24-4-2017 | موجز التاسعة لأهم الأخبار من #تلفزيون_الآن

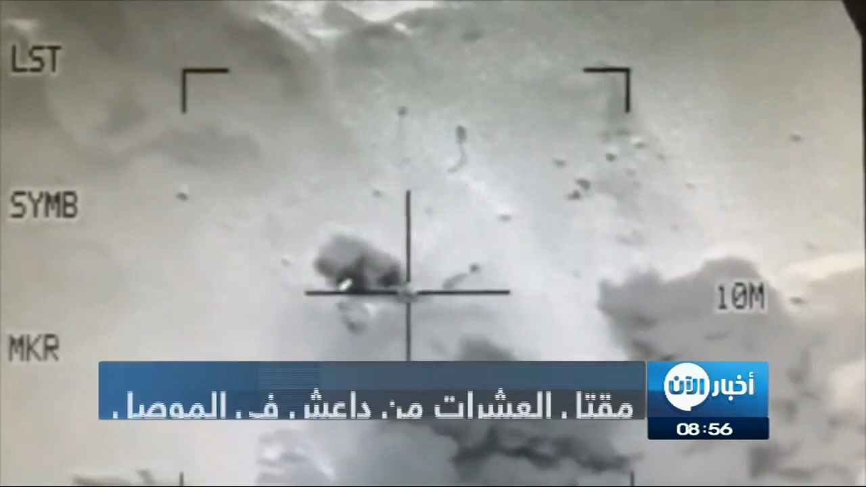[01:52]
اعلنت خلية الاعلام الحربي في بيان لها عن مقتل العشرات من داعش بضربات جوية دقيقة نفذتها المقاتلات العراقية على مواقعهم في منطقتين الموصل القديمة وحي الرفاعي واضاف البيان ان الغارات اسفرت ايضا عن تدمير عدد من المضافات وحرق صهر جين محملين بالوقود